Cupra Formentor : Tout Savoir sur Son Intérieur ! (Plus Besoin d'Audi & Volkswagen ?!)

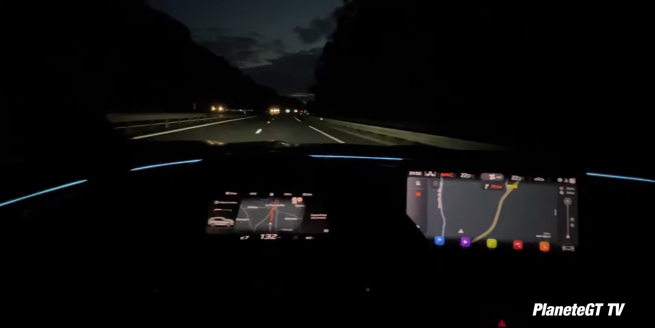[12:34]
Mais le problème, c'est que quand on est de nuit, et ben ces petites zones rouges et bleues là, elles sont pas rétro-éclairées. Donc je me suis retrouvé de nuit à vouloir essayer de le toucher en tactile et j'arrivais pas à trouver ma zone parce que forcément mon habitacle est très sombre.